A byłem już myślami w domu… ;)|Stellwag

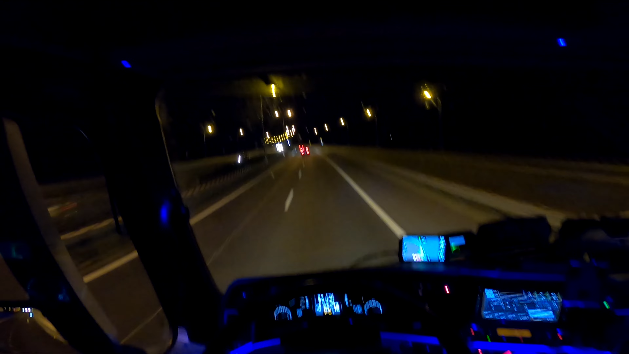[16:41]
Pomogli mi dużo, według mnie dużo i super. Rzadko kiedy się, wiecie co, spotyka tutaj na radio takich ludzi, którzy pomagają. Zresztą kto tutaj ma styczność z transportem w jakiś sposób, ten wie o co chodzi, nie? Także tak, tak sytuacja wygląda, no. Także ja jeszcze mam 161 do celu. No i jak zwykle tutaj ktoś mi przeszkadza. No, tu tamuję ruch.
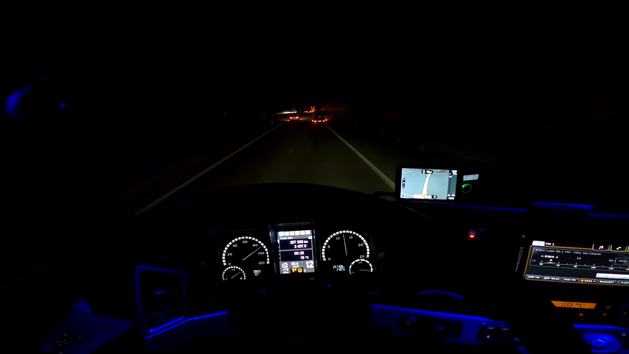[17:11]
Te ciężarówki tak tamują ruch, tak? Proszę bardzo. S8, godzina 23 minuty po północy. Lawetka na spokojnie. Jak gdyby nigdy nic niczym się nie przejmuje. Jest znacząca różnica? Jest znacząca różnica. Tak, marginesem chłopie jedź to jeszcze w ogóle. O jejku, jejku. Dlatego uważam, że limit powinien być 90 na godzinę dla samochodów ciężarowych.